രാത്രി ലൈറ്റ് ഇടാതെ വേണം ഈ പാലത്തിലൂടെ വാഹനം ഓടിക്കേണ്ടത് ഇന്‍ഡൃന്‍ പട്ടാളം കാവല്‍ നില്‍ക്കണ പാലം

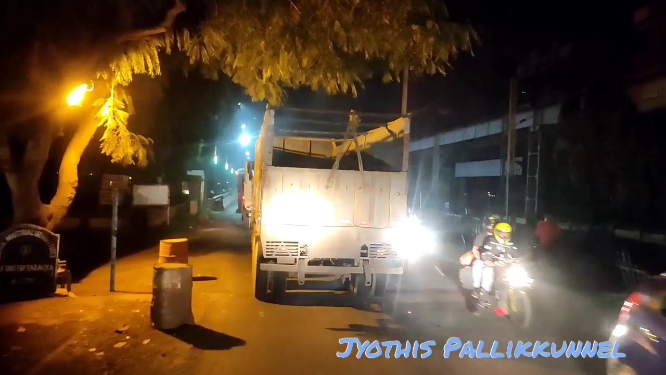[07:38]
ഇന്ത്യൻ മിലിറ്ററി കാവൽ നിൽക്കണ പാലം. ഈ പാലത്തിൽ ഹെഡ്ലൈറ്റ് ഇട്ട് വണ്ടി ഓടിക്കാൻ പാടില്ല, ലൈറ്റ് ഓഫ് ചെയ്തോ കേട്ടോ.
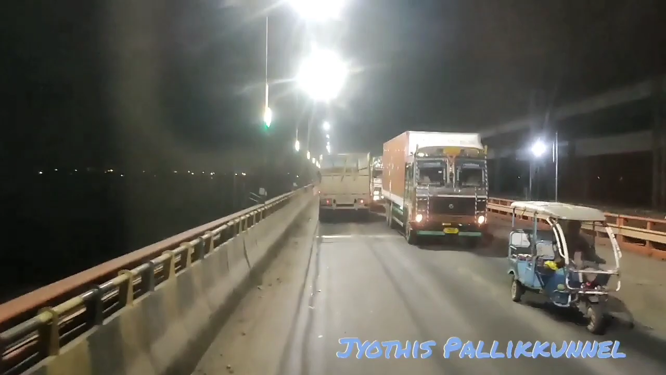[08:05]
ഇവിടെ സ്ഥിരം വരണ ഡ്രൈവർമാരാണെങ്കിൽ ഹെഡ്ലൈറ്റ് ഇടില്ല ഉണ്ടോ? ഈ പാലത്തിന്റെ നീതി എങ്ങനെയാ വെച്ചാല് ഈ പാലത്തിൽ ഹെഡ്ലൈറ്റ് ഇടാൻ പാടില്ല, ഒന്നും ചെയ്യാൻ പാടില്ല ഈ പാലത്തില്.
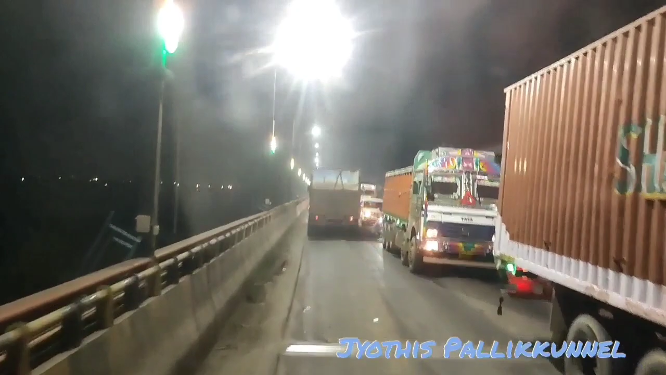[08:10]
ഇത് യമുനയാണോ? യമുന നദിയാണ്, ഇത് അതിന്റെ കുറുകെയുള്ള പാലാണ്.
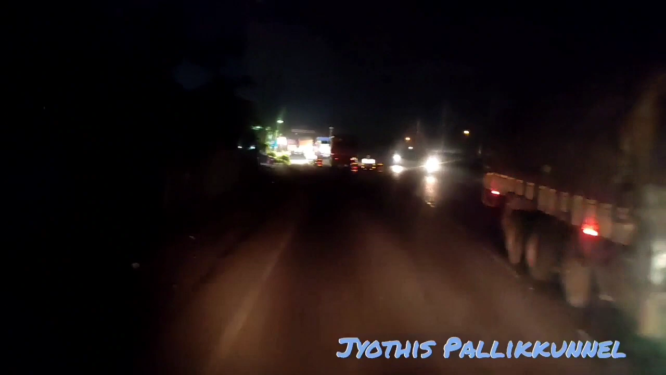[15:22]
ഇതാണ് ഫർക്ക ബ്രിഡ്ജ്, യമുന നദിയുടെ കുറുകെയുള്ള പാലാണത്.